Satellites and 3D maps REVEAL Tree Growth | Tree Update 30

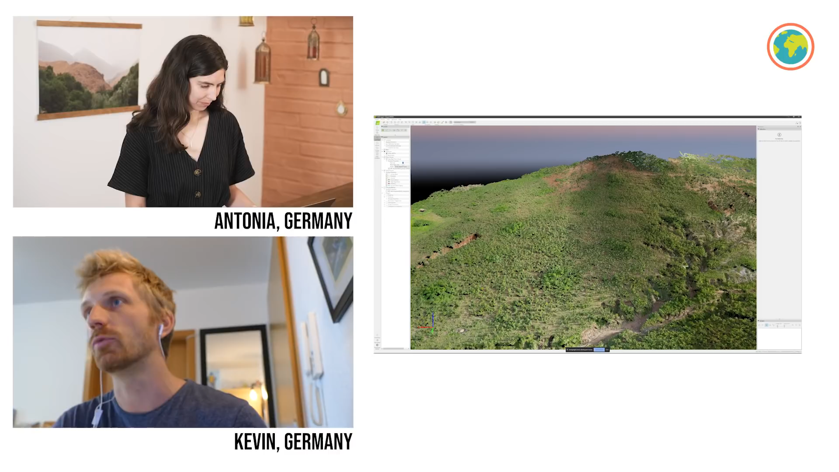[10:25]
For example like this you see the actual erosion channels, you can measure the depth,